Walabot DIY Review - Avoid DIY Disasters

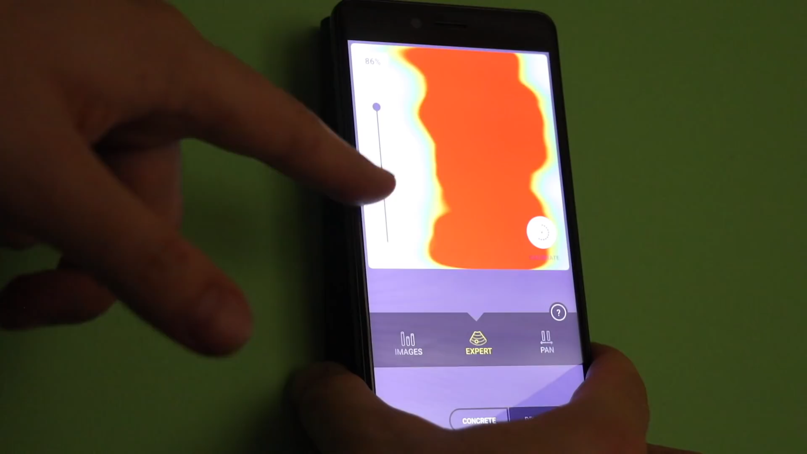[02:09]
After calibration, you can view in three different modes.
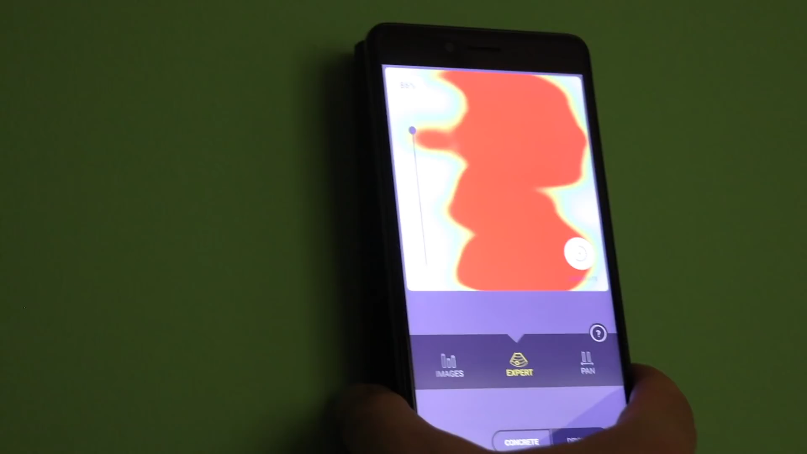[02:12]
First, export mode. It shows you the area like the temperature measurement.
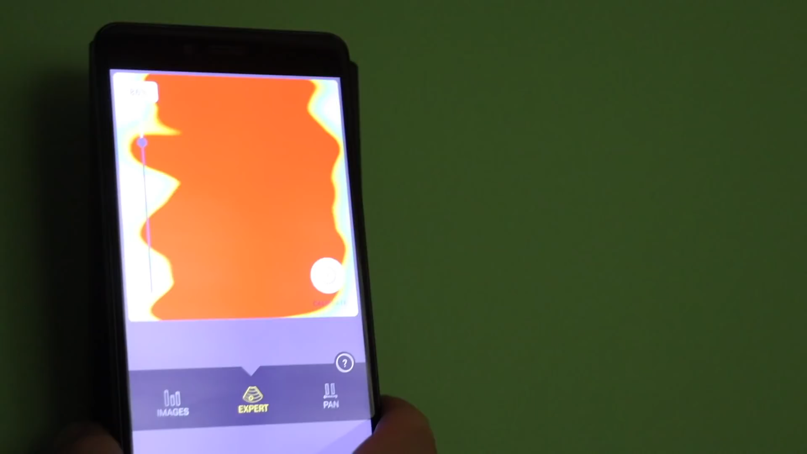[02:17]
Once you figure out how the app reacts, this mode is actually the fastest one you can use.